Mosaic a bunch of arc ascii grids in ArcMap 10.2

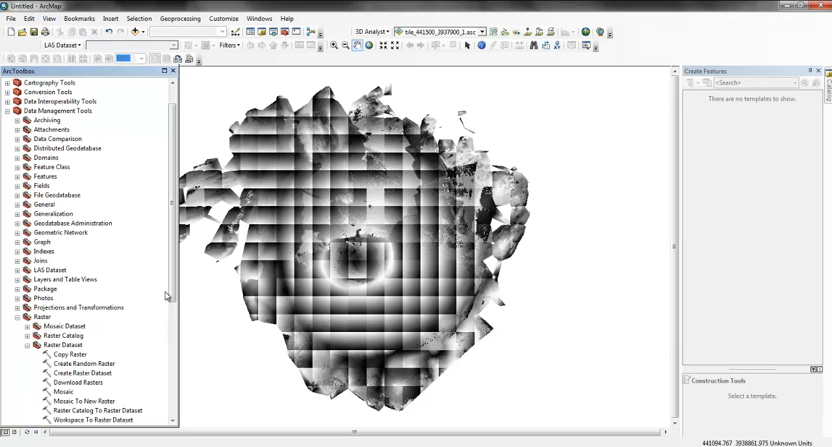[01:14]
So we want to mosaic them now. So we'll go to ARC Toolbox, Data Management, Raster, Raster Dataset, Mosaic to New Raster.
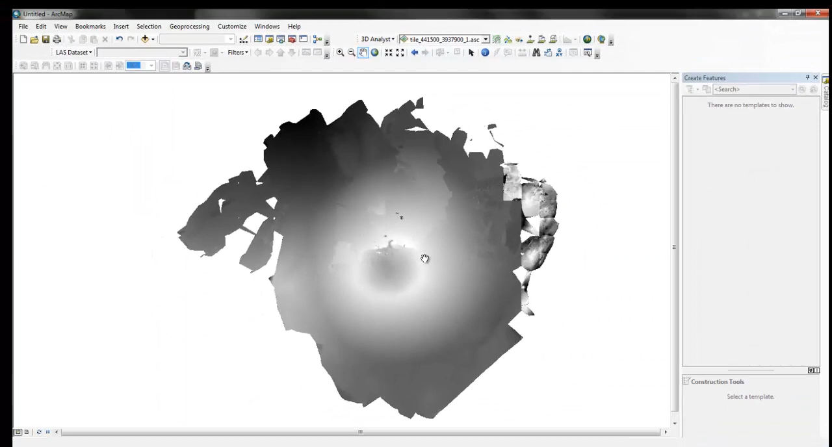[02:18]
Now the last thing would be then, of course, is to make a hillshade.
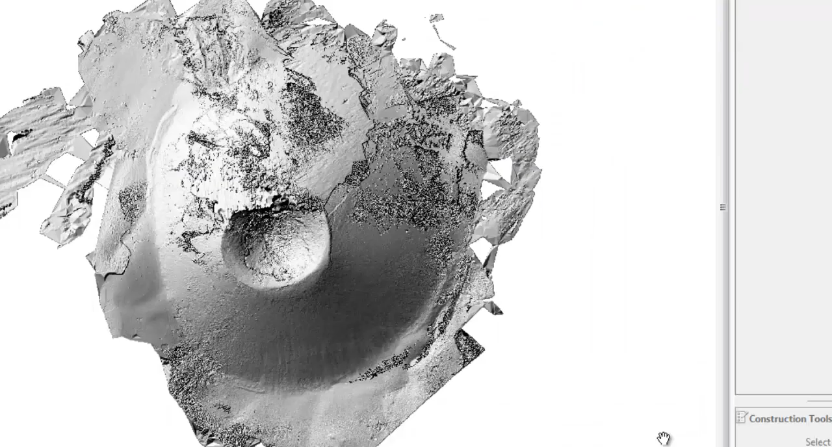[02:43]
Alright, there's the nice hillshade. Okay.
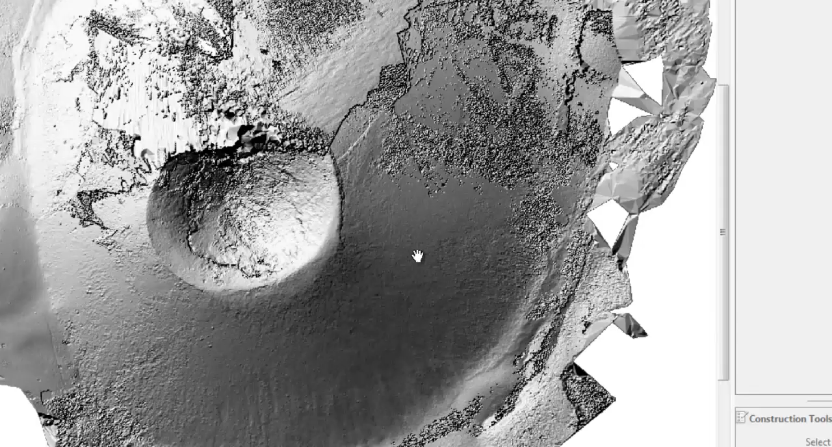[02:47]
Let's see. Okay. Let's do this again.